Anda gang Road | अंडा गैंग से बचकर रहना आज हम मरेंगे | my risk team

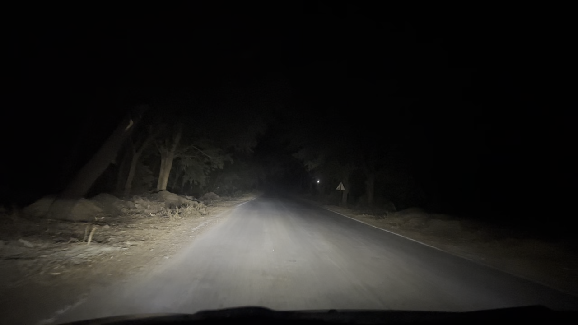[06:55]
इतना सन्नाटा रोड़ पर देखना एक भी गाड़ी नहीं मिलिये अभी तक इतना सन्नाटा इस रोड़ पर जिस बहन के साथ जो बुरा हाल हुआ उसके कई टुकले कर दिया उन्हों गैंग वालोंने कि खुण